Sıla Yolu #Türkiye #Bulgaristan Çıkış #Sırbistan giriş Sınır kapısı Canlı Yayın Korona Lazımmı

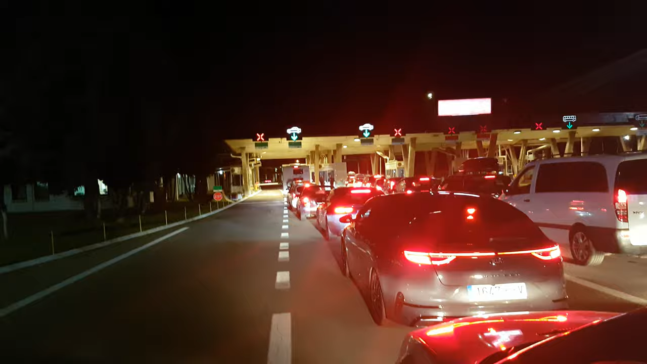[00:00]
Evet şimdi Bulgaristan'dan çıktık Sırbistan'a giriyor Sırbistan'ın kapısında iki gümrük çalışıyor gördüğünüz gibi kaç tane araba var 8 10 10 araba civarı var Bulgaristan
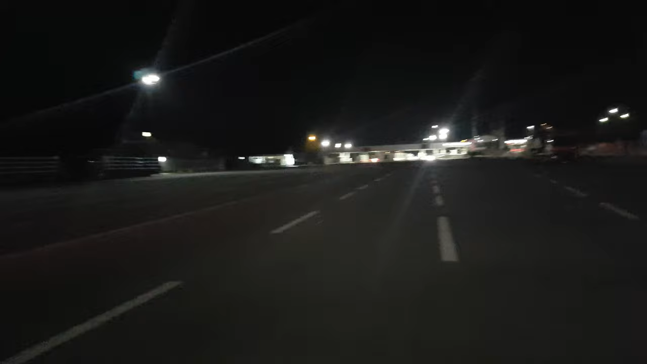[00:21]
orada video çekerken sanki onları çekiyormuşuz gibi memurları video çekmek yasak video çekmek yasak diye ikaz ediyor polis sanki onları çekiyoruz bu kadar uzaktan video çekmek yasak o kadar nizami çalışıyorlar ya Bulgaristan'a girdiğimiz zaman arabanın ruhsatını ver ehliyeti ehliyeti ver sanki bir dört tane beş tane devlet geçiyoruz ehliyetsiz buraya